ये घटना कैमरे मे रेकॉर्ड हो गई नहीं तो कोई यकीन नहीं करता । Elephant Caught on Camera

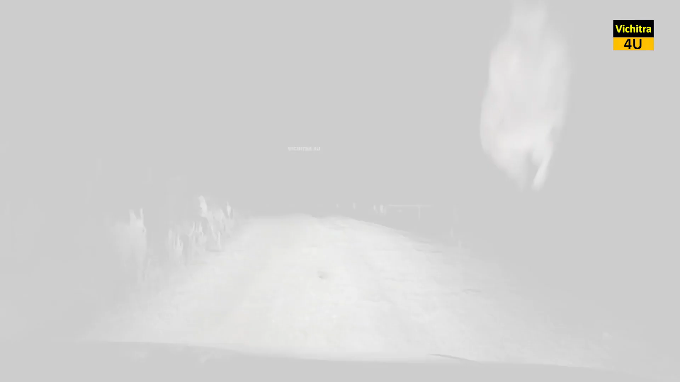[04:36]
राष्टा रोकनी की कोशिश की और उसकी विल्ड शीट पर चड़ गया शुकर है कंगारू के
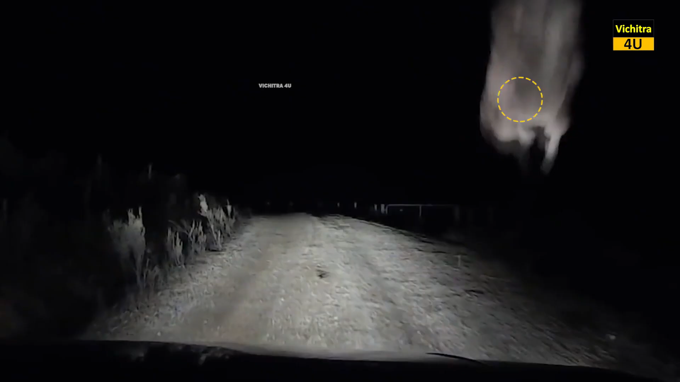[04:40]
वजन से गाड़ी का शीशा तूटने से बच गया और कंगारू को भी कोई चोट नहीं आई